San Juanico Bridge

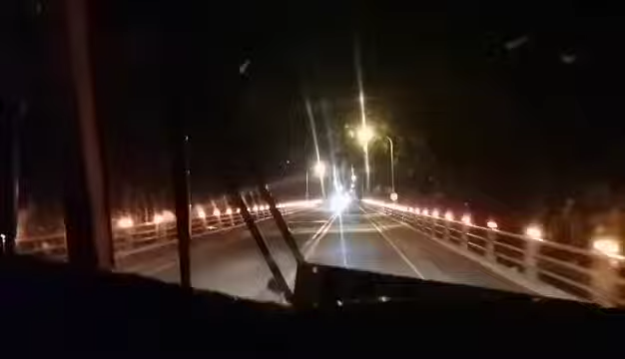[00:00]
Welcome back again to my channel guys I'm here in San Juanico Bridge We're living at Tacloba City and now it's San Juanico Bridge Feeling light
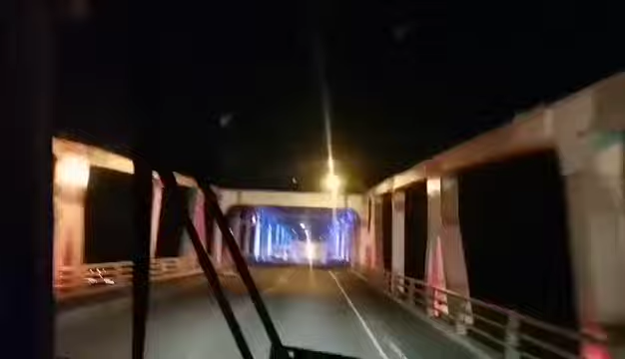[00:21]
Ayan, ang ganda na ng San Juanico, oh